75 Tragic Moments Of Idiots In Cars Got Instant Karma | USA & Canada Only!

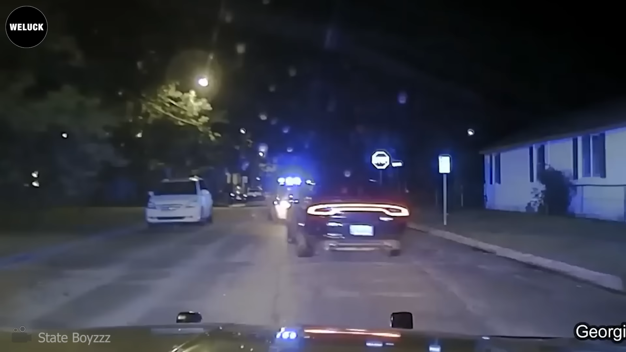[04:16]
Don't try to run from the law at 100 miles per hour. Get out of the vehicle! Get out of the vehicle now!
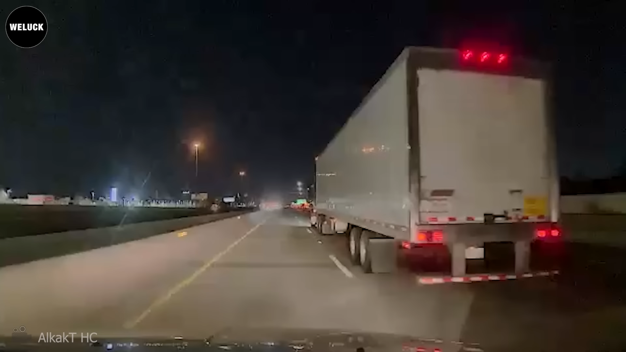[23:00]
No, a silver 2020 Kia Rio with a Mississippi license plate attempted an illegal maneuver using a left side shoulder lane of the highway.